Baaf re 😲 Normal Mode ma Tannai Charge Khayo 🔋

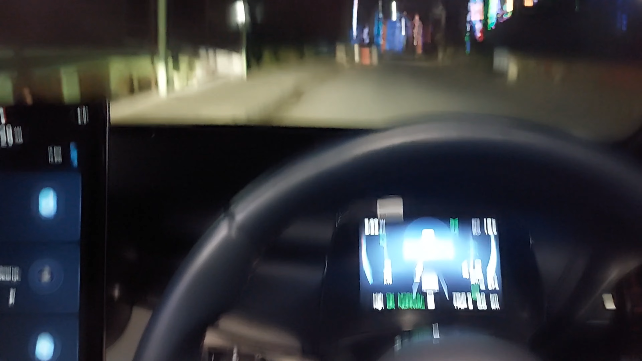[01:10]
ठ्याक्कै तिहारको टाइम छ, पुरै झिलिमिली छ यता होइन. म तपाईँहरूलाई बाटो बाटोमा अपडेट पनि गर्छु के कस्तो छ बाटो, कस्तो हुन्छ यो ट्राभल, अनि त्यसपछि ब्याट्री रेन्ज कस्तो हुन्छ भनेर पनि मजाले देखाउनेछु.